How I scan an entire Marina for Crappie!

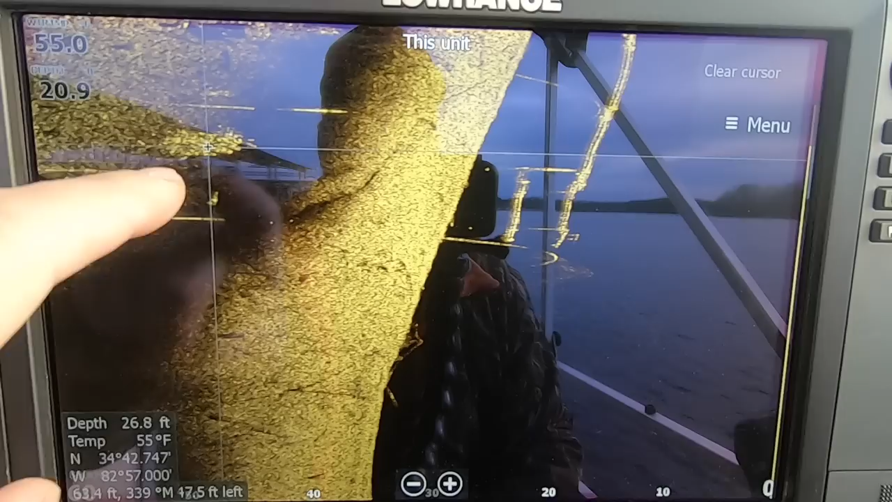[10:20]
On screen: water 55°F
that's what I've been waiting to see now I didn't get them in the black I got them in on the ground part
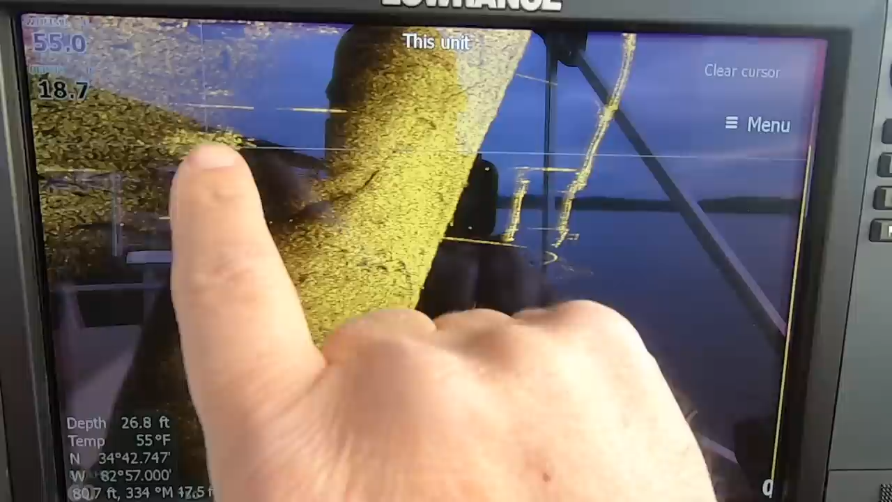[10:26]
On screen: water 55°F
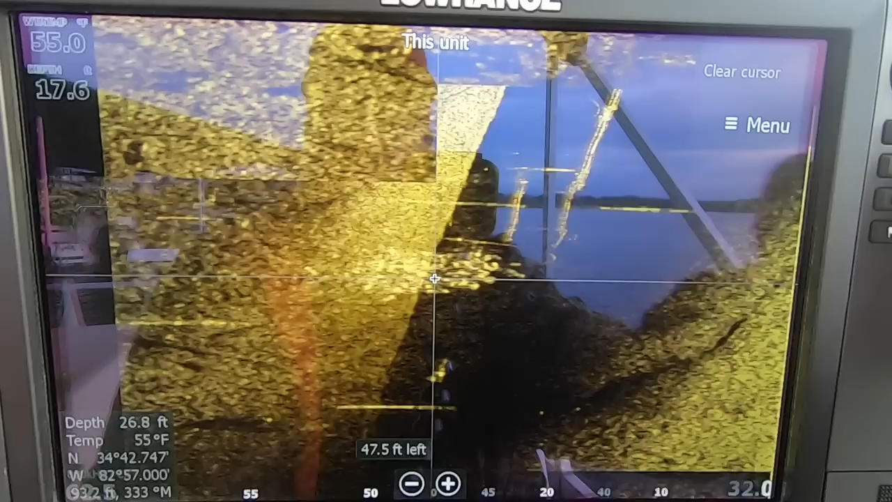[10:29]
On screen: water 55°F
but when I blow up those fish that's them right there now from where I where
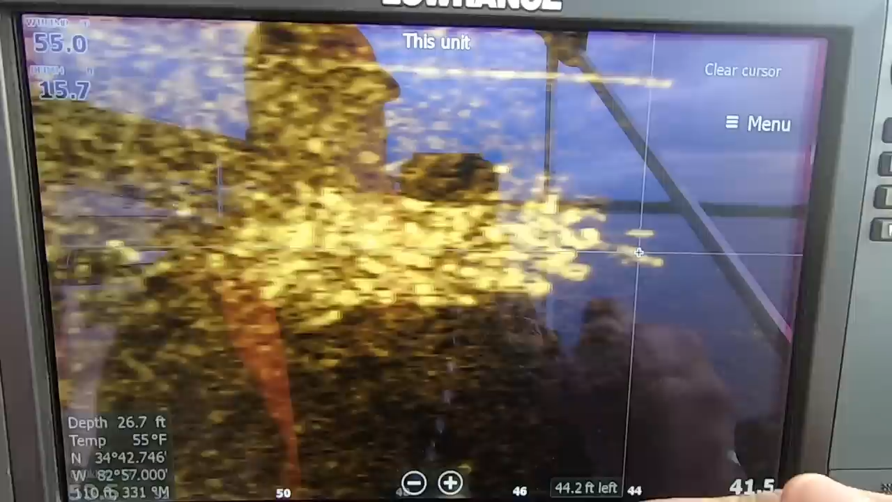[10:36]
On screen: water 55°F
I my boat was positioned there were 44 feet to the left and
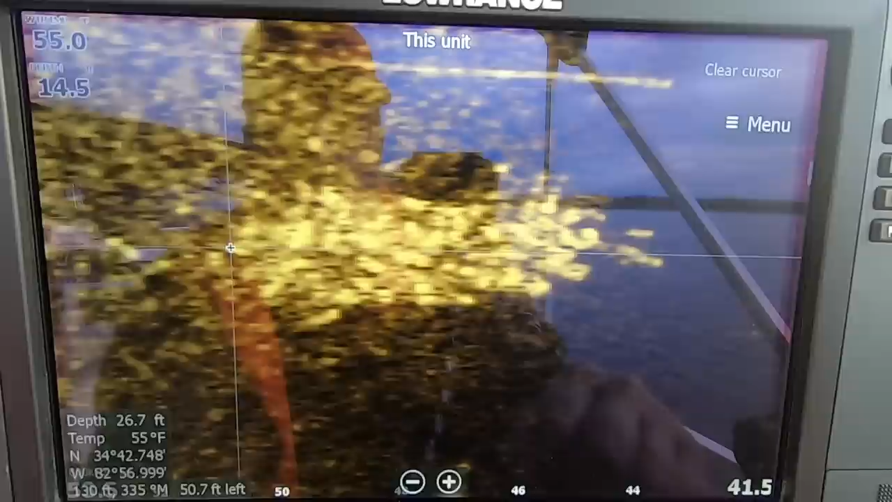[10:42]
On screen: water 55°F
then 50 so 44 to 57 feet I mean 50 feet so that that school is
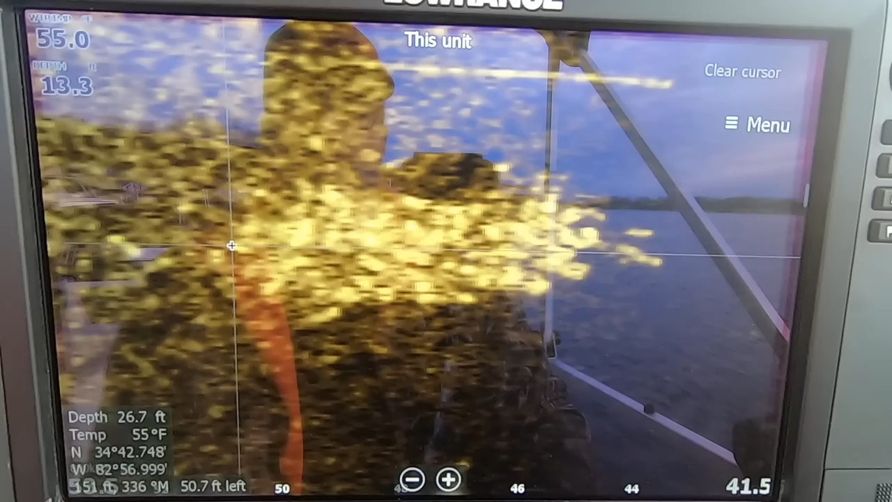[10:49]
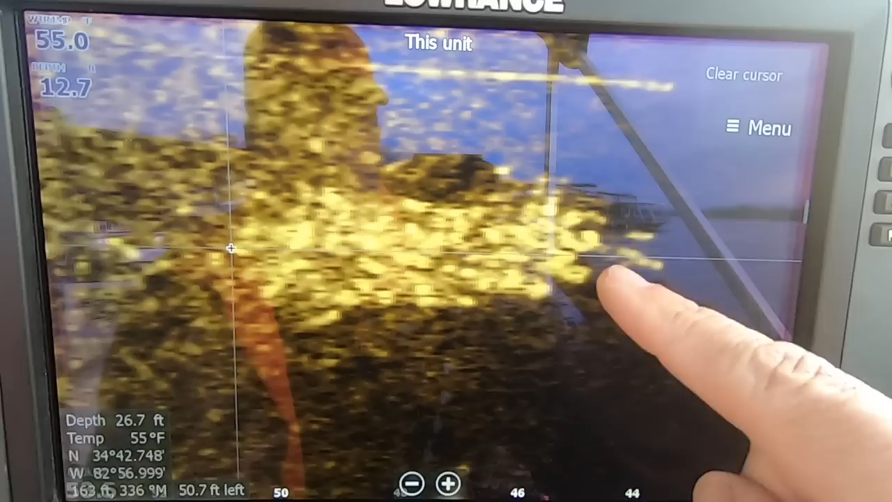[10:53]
On screen: water 55°F
is about six feet from here to here I'm gonna go ahead and get kick it on back out
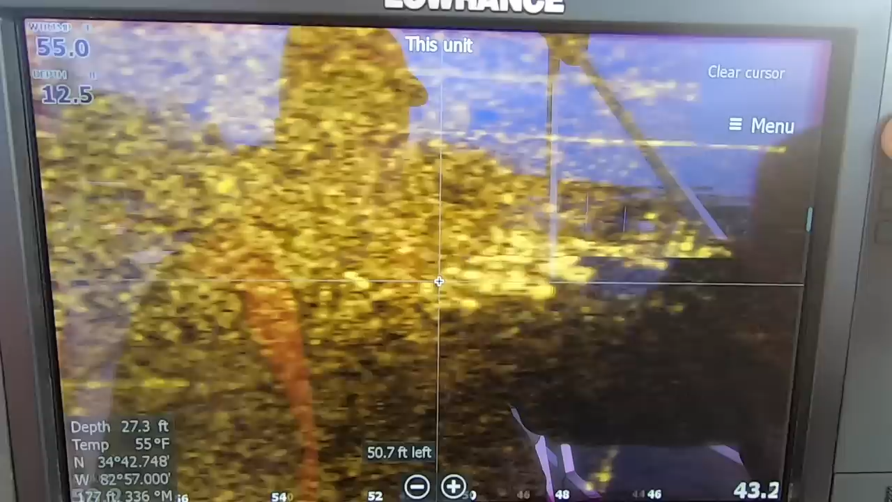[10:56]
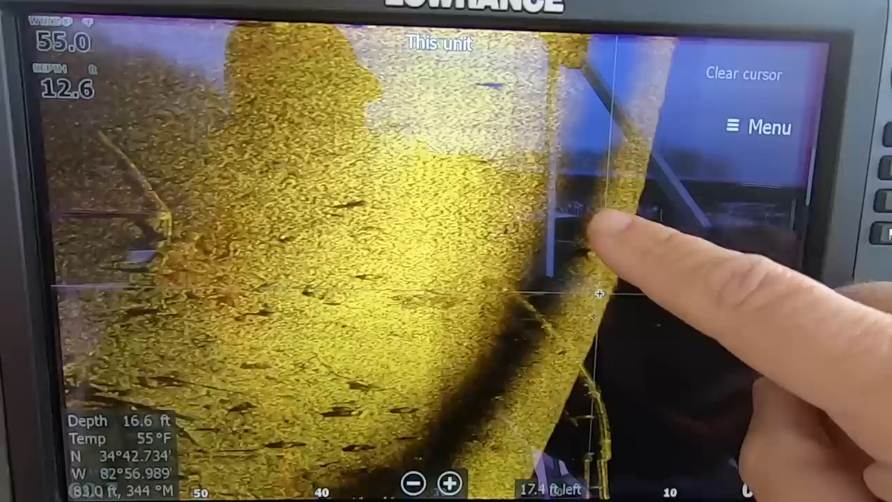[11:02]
On screen: water 55°F
clear cursor let's just back up and see what we got so there they were that's the bars of the dock
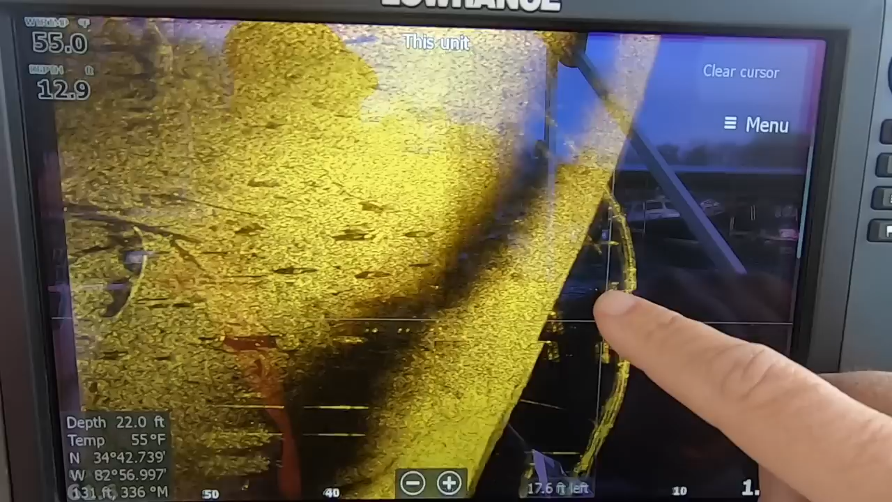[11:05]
On screen: water 55°F
and that's them right here so
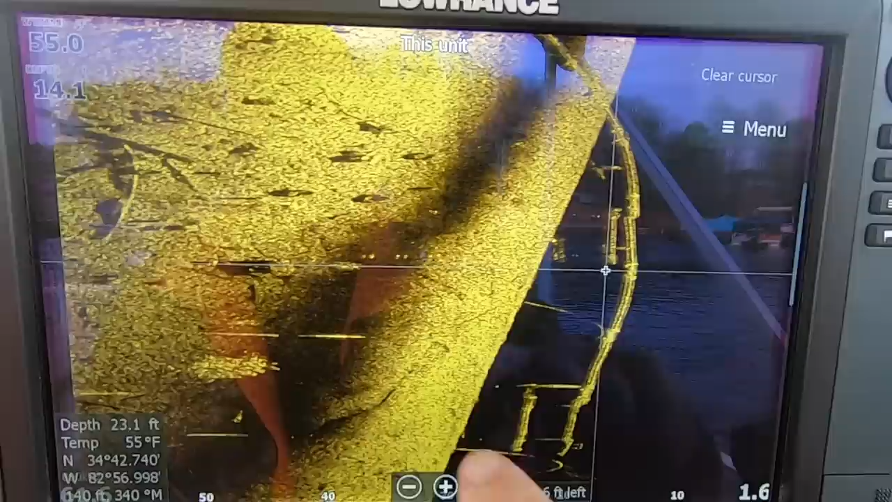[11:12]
they're they're back up underneath there it would take some dock shooting to reach those fish um
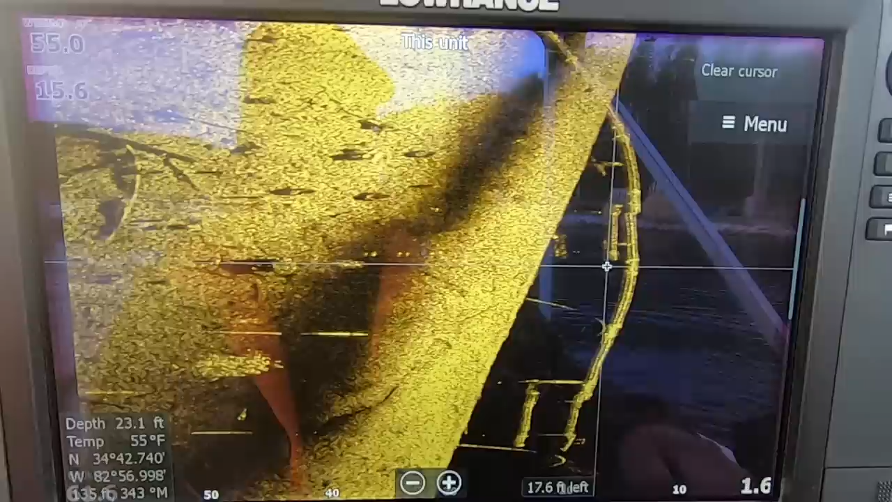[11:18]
On screen: water 55°F
make another pass and see exactly
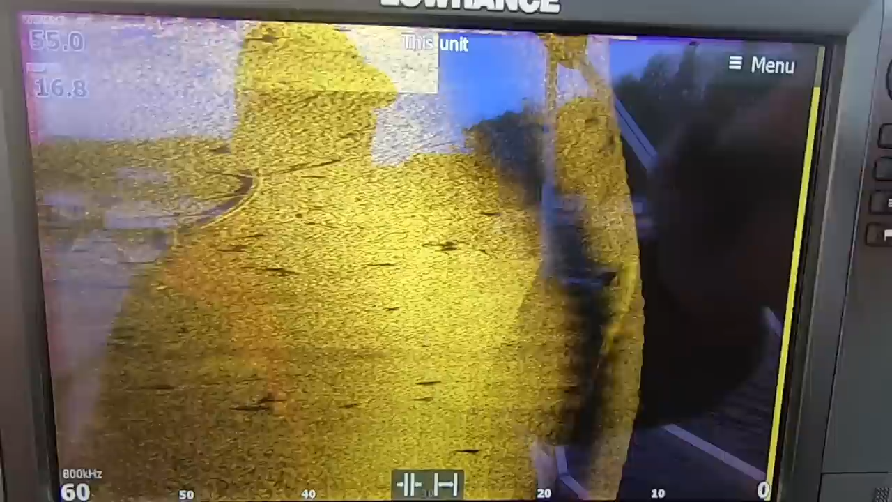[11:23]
what slip this time I'm going to pay attention to the where the back of my boat was we'll count the
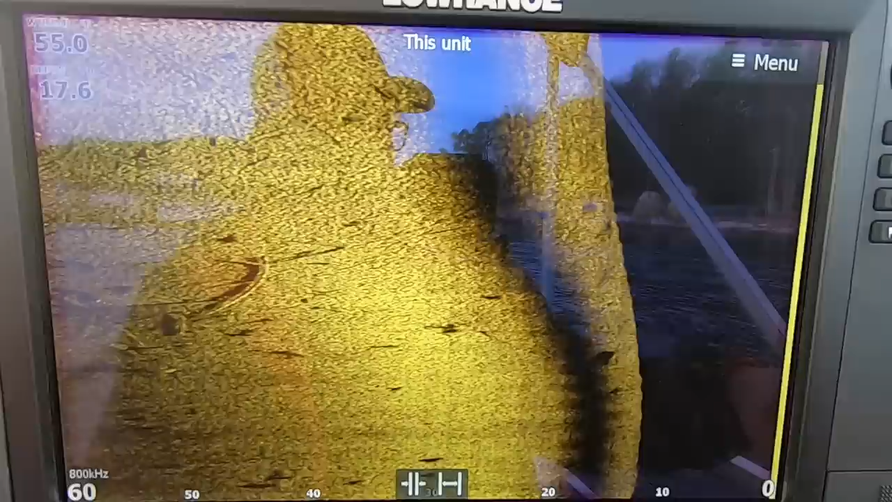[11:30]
slips as we go there's two open slips
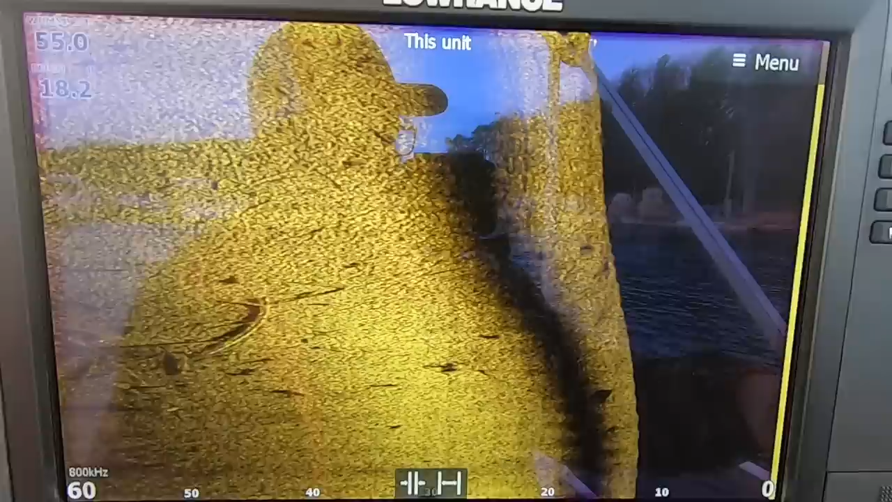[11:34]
if they were up underneath one of those open slips that would be
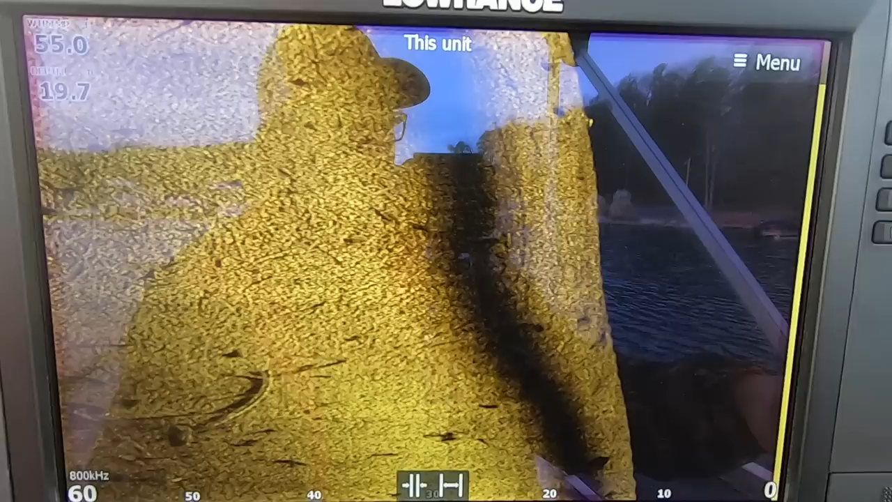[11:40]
that would be really easy so
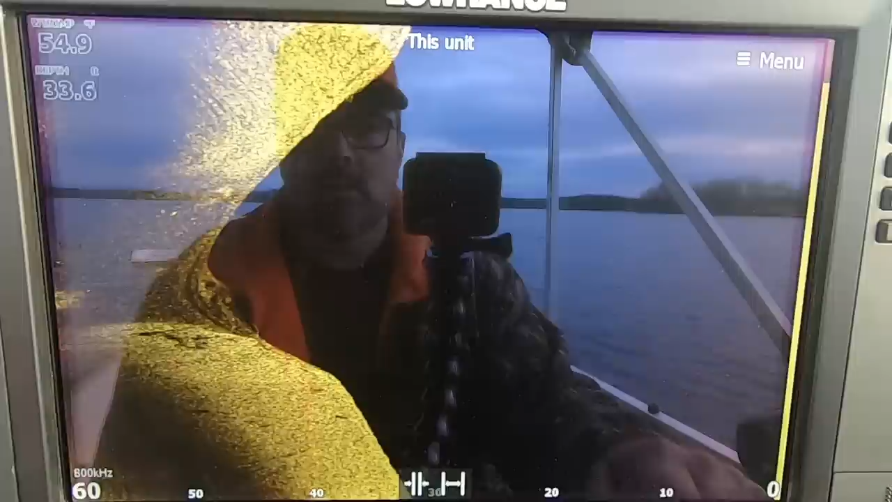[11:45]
here we go again one more time I'm trolling at two miles an hour I don't long at two miles an hour
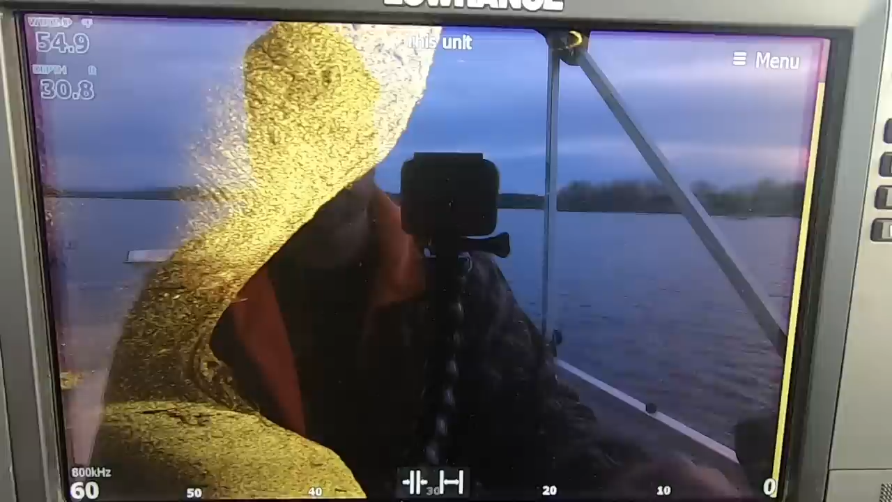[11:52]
coming up to my first open slip now that's
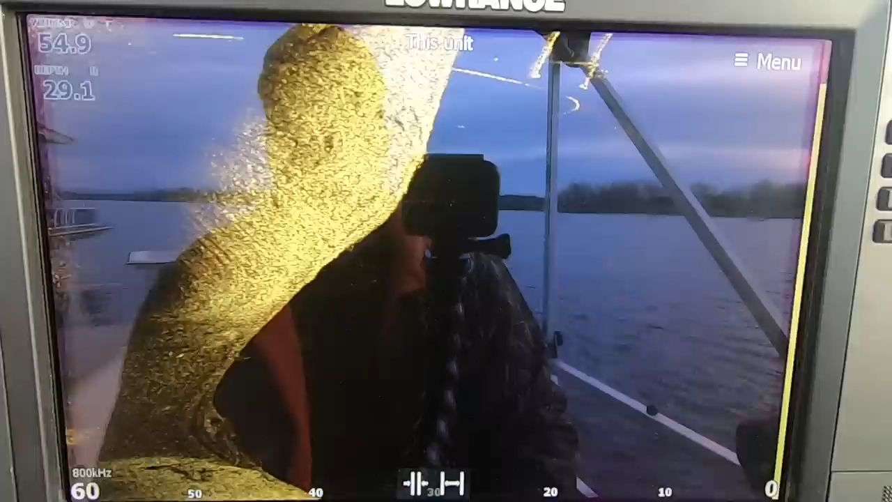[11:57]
the first open slip coming to the second open slip